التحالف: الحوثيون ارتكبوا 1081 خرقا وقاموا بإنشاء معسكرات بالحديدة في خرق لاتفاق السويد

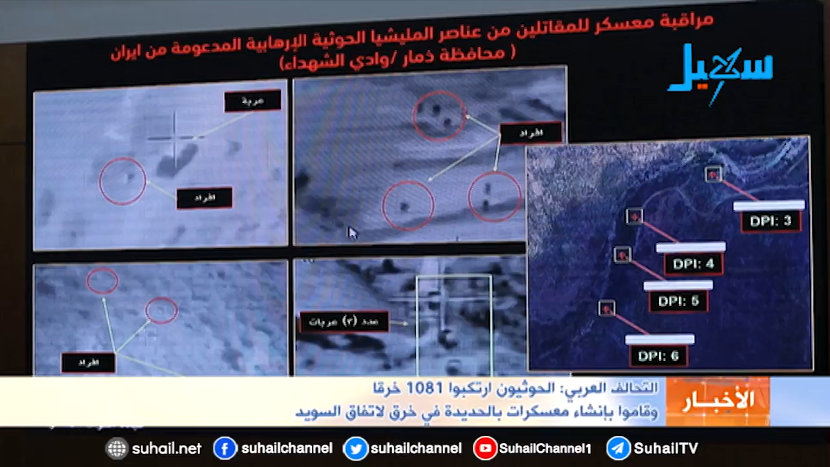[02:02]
الصور التي أمامكم من منظومات الاستخبارات تثبت وجود أيضا المقاتلين في محافظة الذمار في وادي الشهداء كما تشاهدون على يمين العرض النقاط التي تقوم فيها الميليشيا الحوثية ببناء معسكرات المقاتلين وتخزين الأسلحة أيضا في محافظة ريمة مديرية بلاد الطعام تشاهدون أحد المعسكرات التي تم الاستهداف من قبل قائد القوات المشتركة وهي عبارة عن مخازن أسلحة ومقاتلين وخيام وتموين